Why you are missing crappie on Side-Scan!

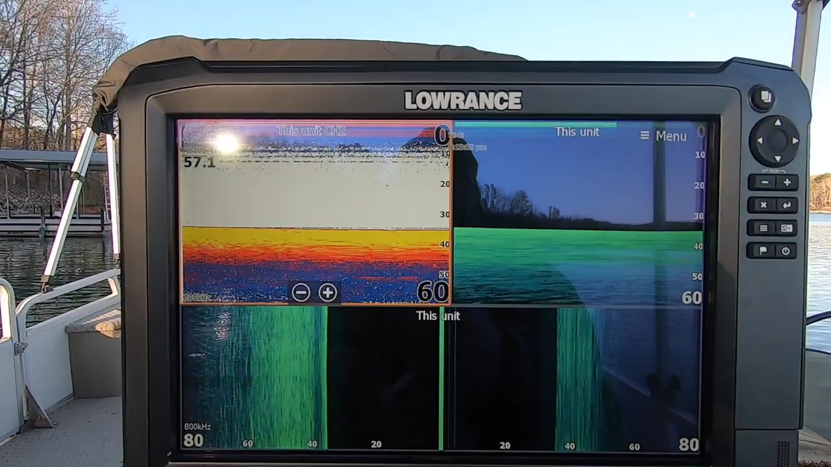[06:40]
this first I'm going to show you I've got my two screens set up I got my waypoints
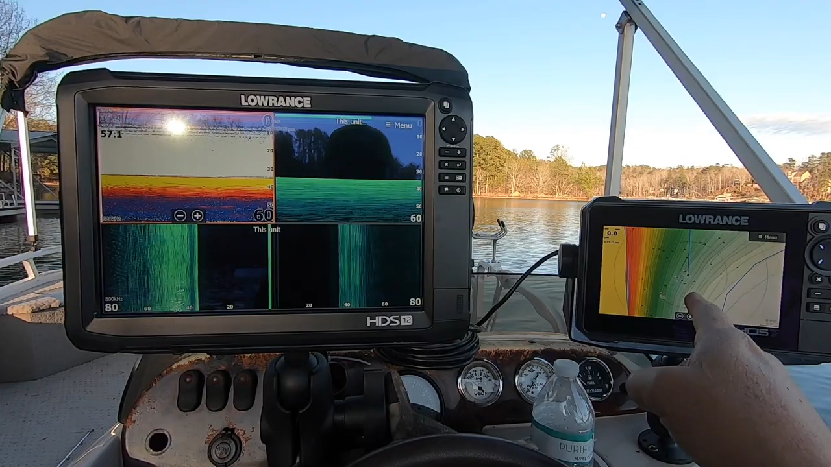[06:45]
on them right here we're going to go back by I'm going to show you exactly what I did set those waypoints and the reason that
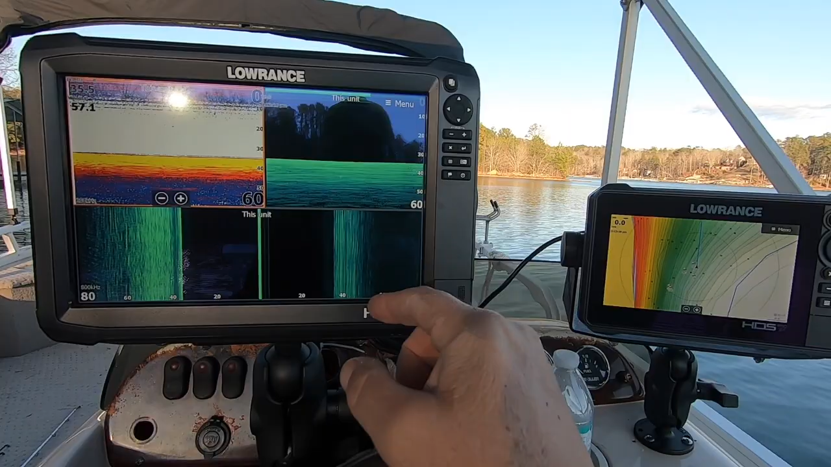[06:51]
I set three and right here is um my hds 12 and on this screen we're going to focus in and show you exactly what those crappie look like so let's make a run by them shall we
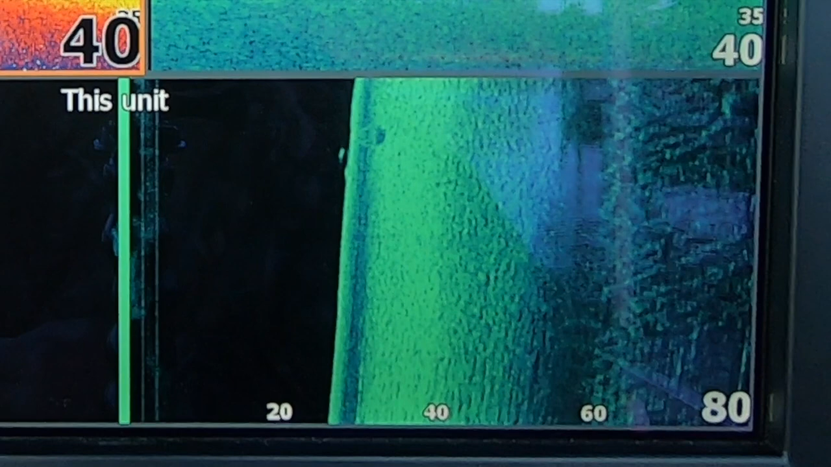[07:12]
but it'll be enough speed so that you can kind of see exactly what I've done here
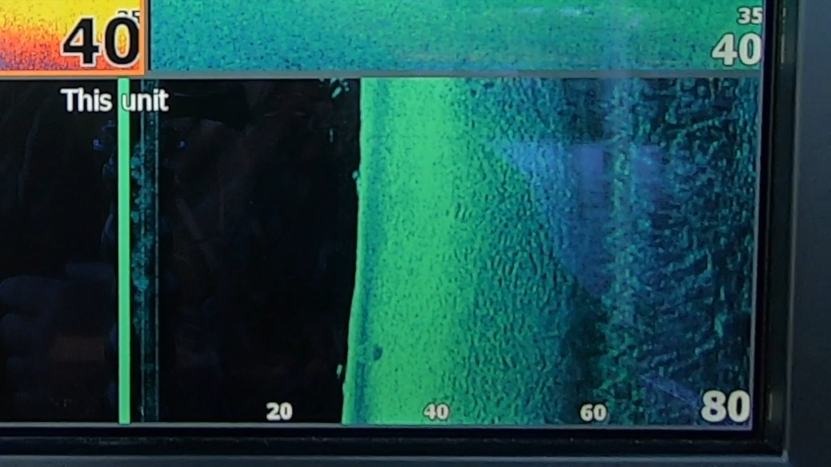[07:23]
or you can see the fish now here we go now we're on the fish you can see them picking up on the side scan that's that's
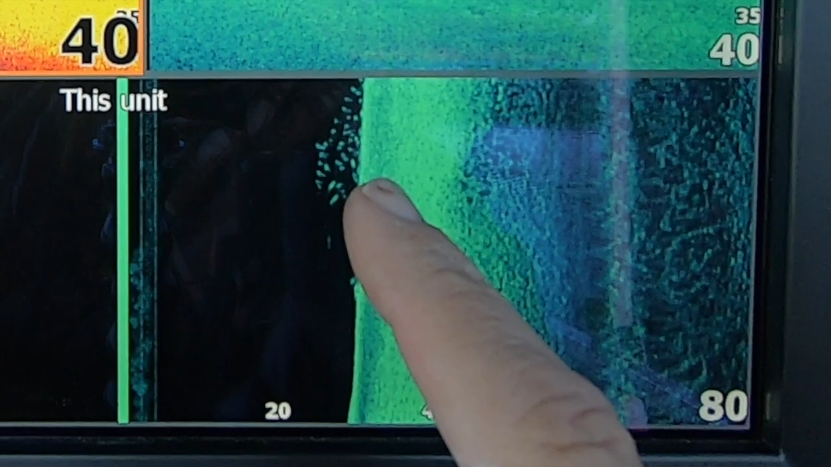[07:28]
all crappie um
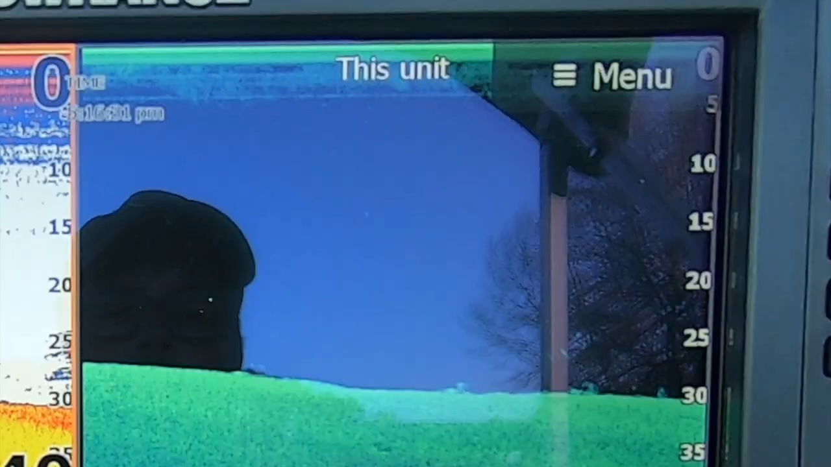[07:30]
they're a little faint on the down scan
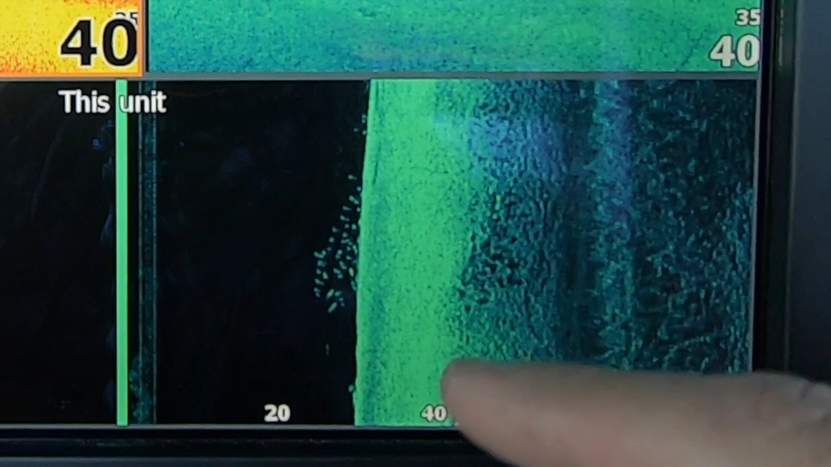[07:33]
because they're more over the side of the boat they're 25 feet over so there's some overlap between down scan and and side scan
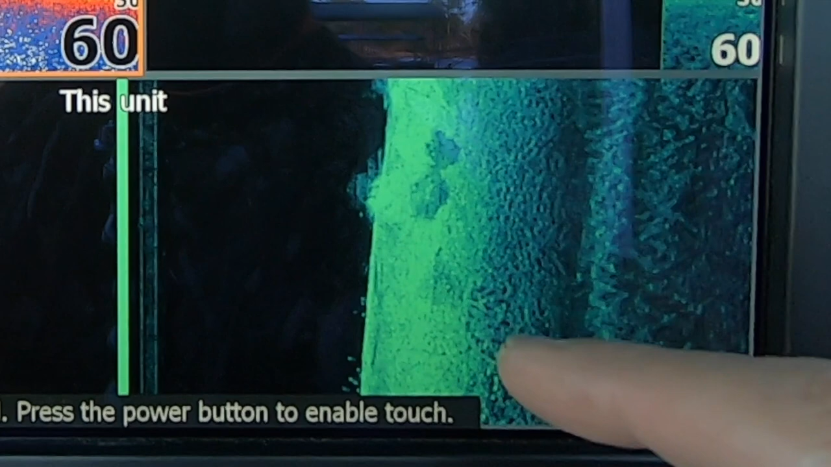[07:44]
but um I'll go ahead and make another pass and come back the other way okay so you'll get a good
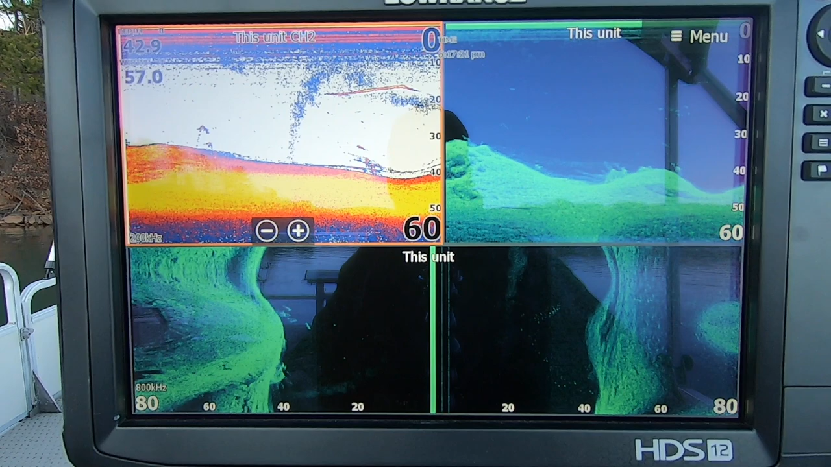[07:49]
look a good view going this way you can see on 2d there's some bait fish well I say there's bait fish so that's definitely a fish right there it could be the bubbles and the
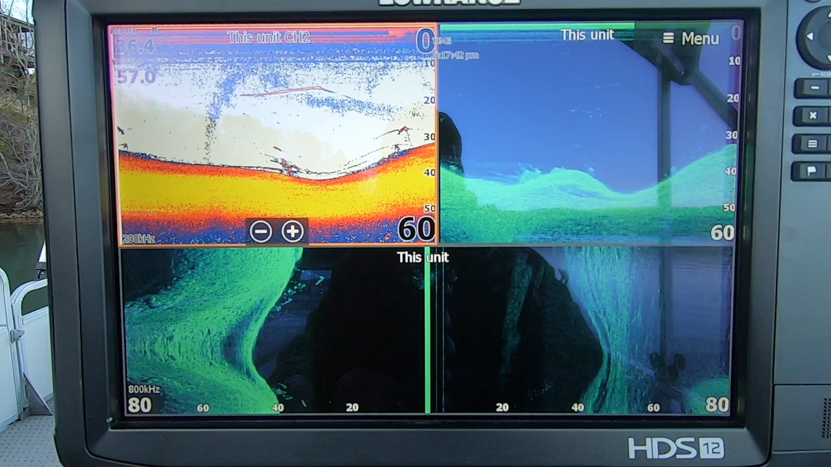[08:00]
turbulence no not that far down that's bait fish but as we go we're gonna come right by them there's gonna be again I'm kind of cruising kind of close to them you'll see them on on side scan and down scan right here
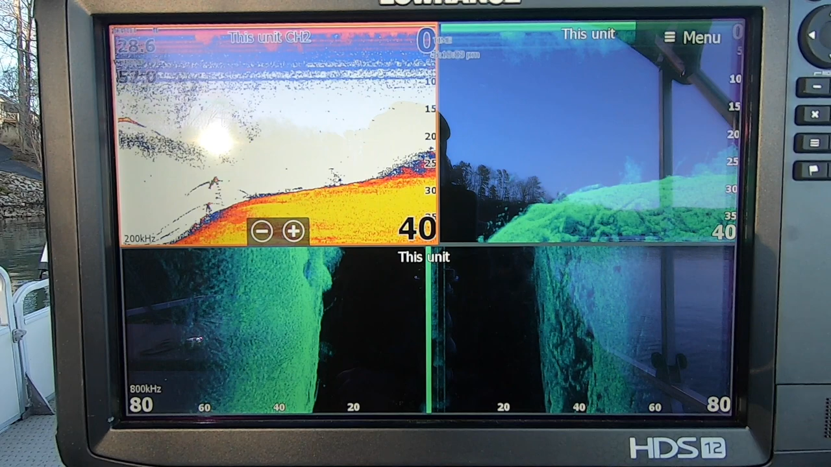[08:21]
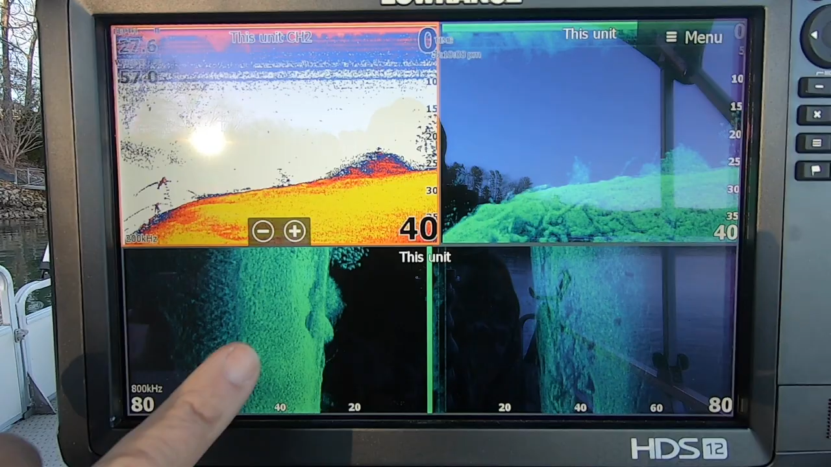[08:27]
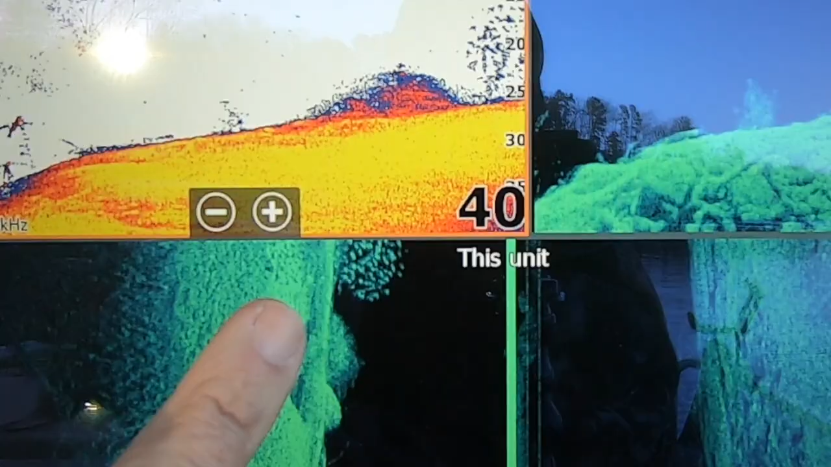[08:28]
so there's brush there's crappie old school of them setting off the edge of that brush there's a brush there's a crappie it's a crappie on the down scan and there's quite a few you can see there probably a hundred or
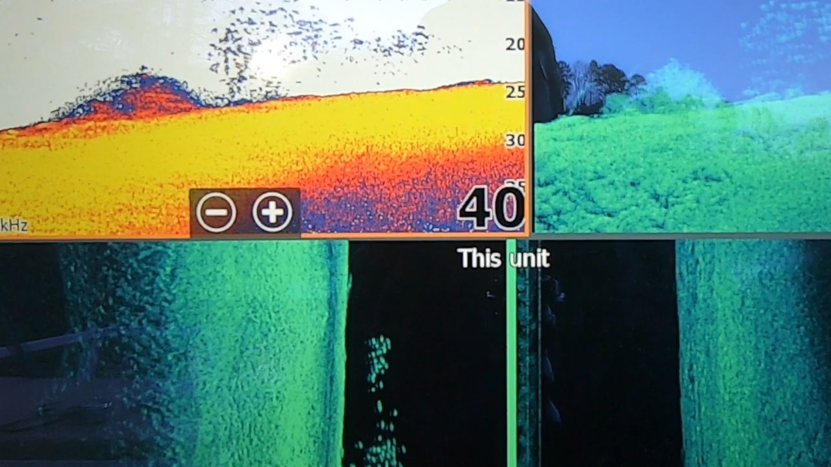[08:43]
so I could have limited right here easily but that's it
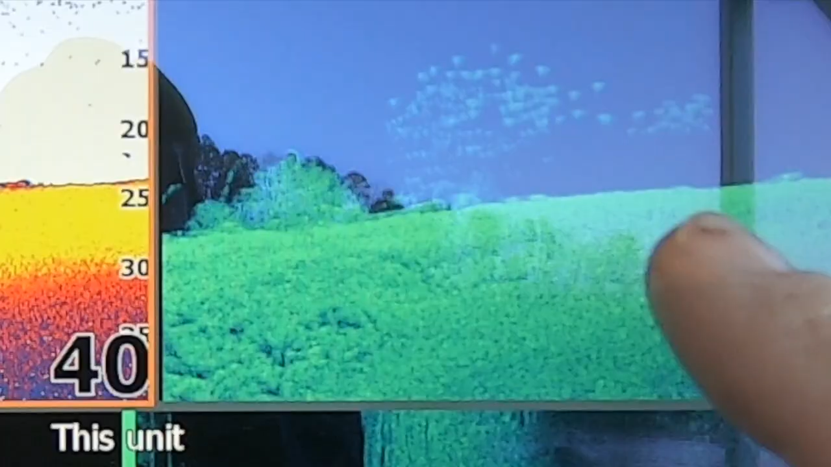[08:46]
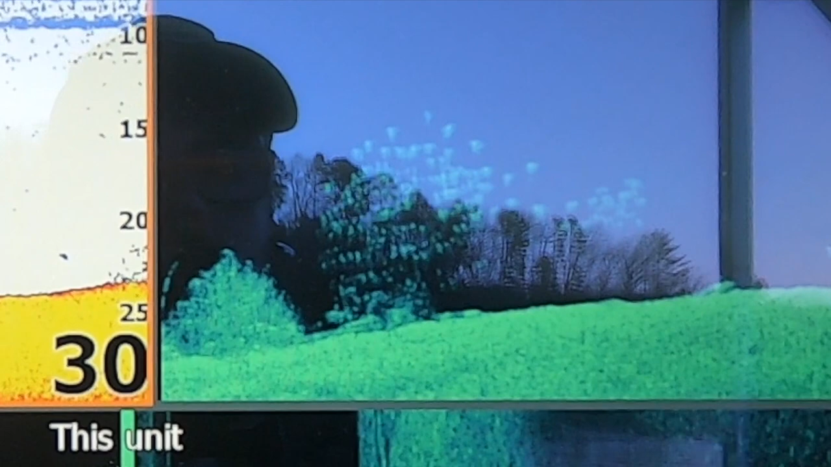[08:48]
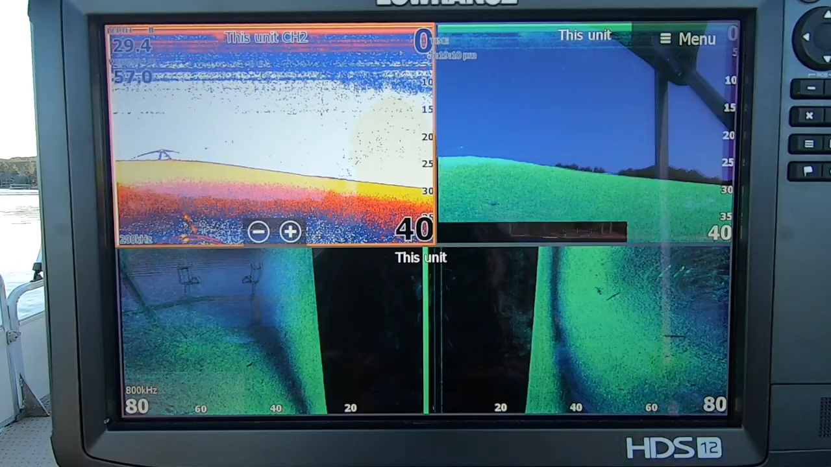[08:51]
I'm gonna take a screenshot of that but this time I'm gonna pass and show you what